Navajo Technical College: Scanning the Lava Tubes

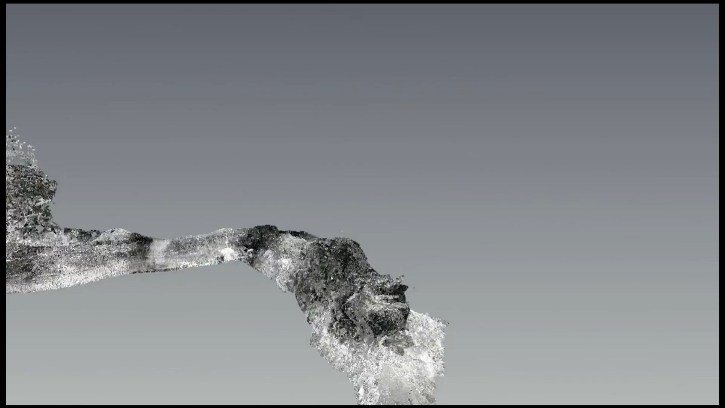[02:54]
Each scan contains 30 million points for a total of 240 million points.
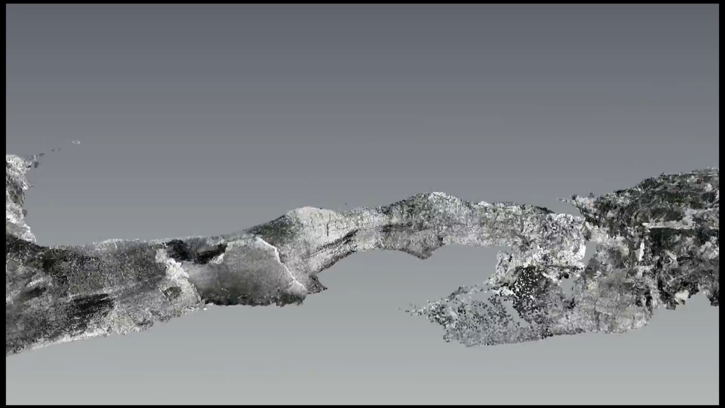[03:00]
Very computer intensive to get all these points in and view them. We used point tools to create a walkthrough.
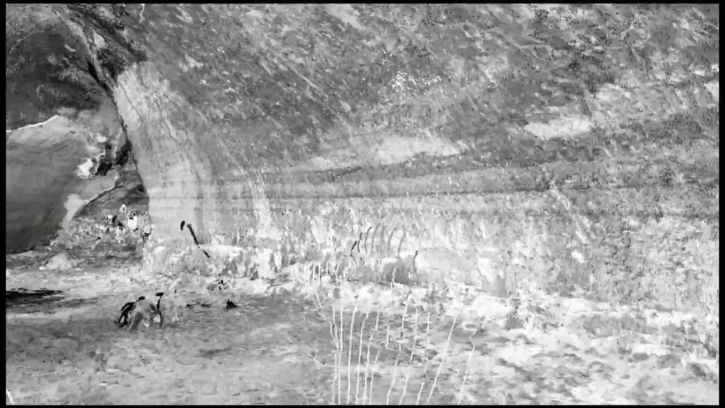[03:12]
You can clearly see the people in the scans and the targeting spheres that we used.
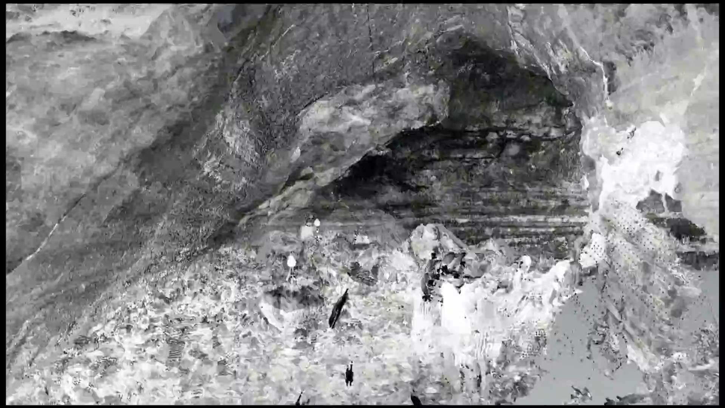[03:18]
The targeting spheres that are visible were used to align
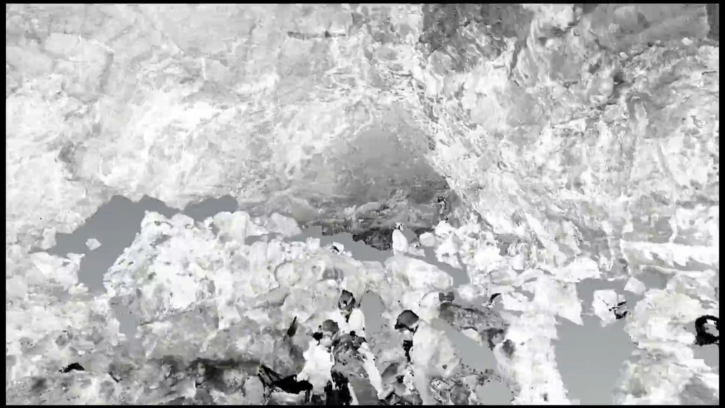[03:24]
each scan with another to create this composite view.